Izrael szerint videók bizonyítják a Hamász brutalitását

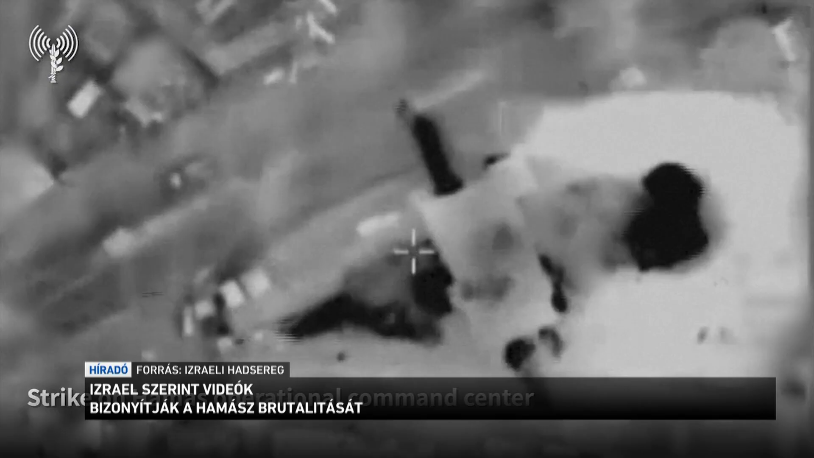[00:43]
Egy terrorallagútra bukkantak az izraeli katonák, miután felrobbantottak egy robbanó szerekkel teri teherautót a gázai Ásífa kórház területén,